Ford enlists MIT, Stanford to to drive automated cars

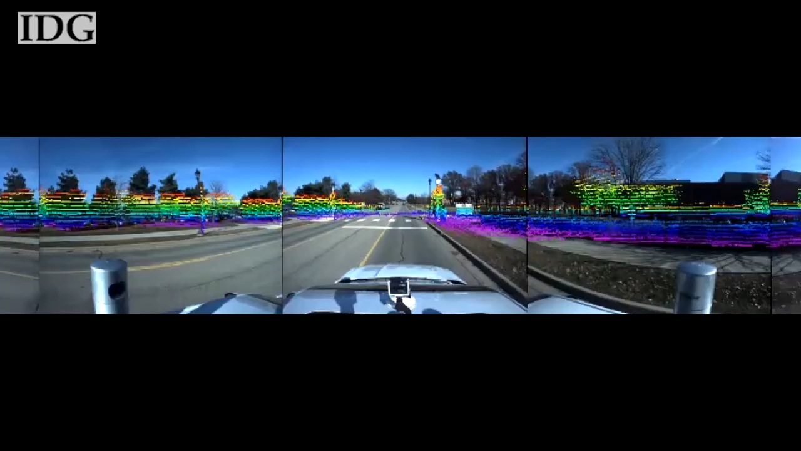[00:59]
So, there's the on-board sensors that also give local information. So, that data is then processed into motion patterns and behaviors for these various objects, which are then modeled on board and used to predict where we think these objects are going to be going. In California, Stanford researchers are tasked with helping cars see around obstacles.
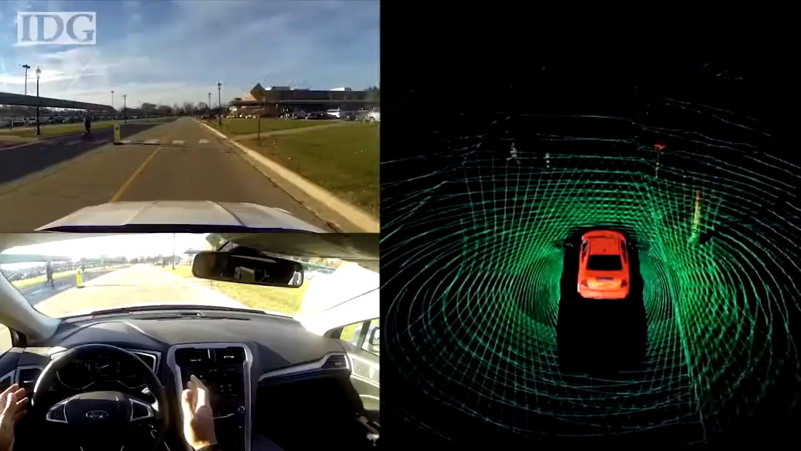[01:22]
When you and I are blocked by a big truck, for example, we might maneuver within the lane to peek around it and see what the holdup is. That's what the self-driving car needs to be taught how to do.